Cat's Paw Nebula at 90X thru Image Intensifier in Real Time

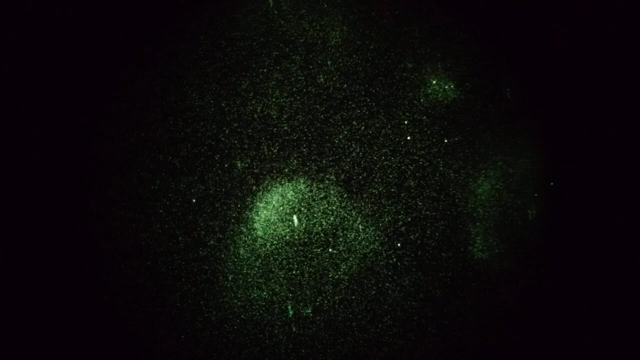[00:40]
And paws, right there. It's the other paw and the cat's paw. And then if we go up, you can see additional nebulosity. I'll stop in a second. Oops, wrong way. More nebulosity.